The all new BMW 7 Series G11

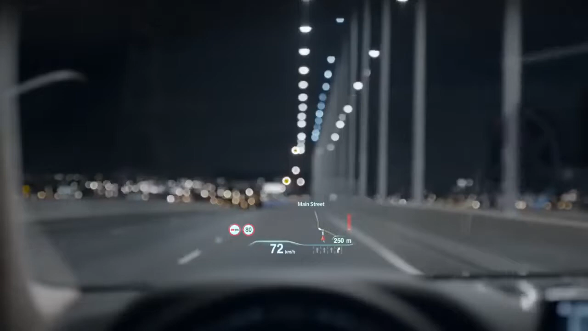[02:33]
The all-new BMW 7 Series comes with the next generation head-up display increased in size by 75% and with new graphics. Before I show you the next level of comfort, this is the wireless charging function.